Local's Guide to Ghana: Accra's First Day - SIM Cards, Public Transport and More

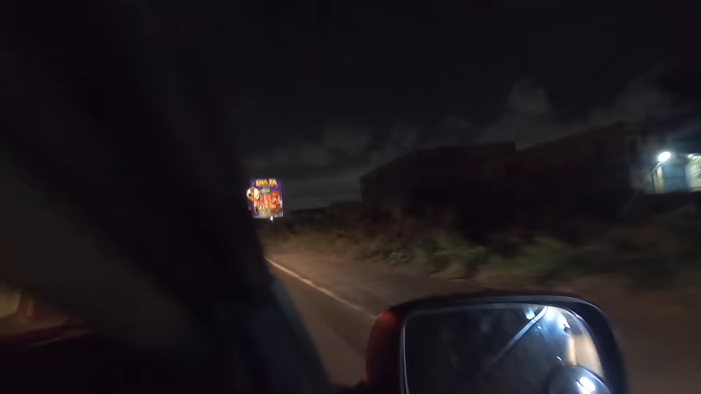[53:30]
So this is the interstate, they call it the motorway, right?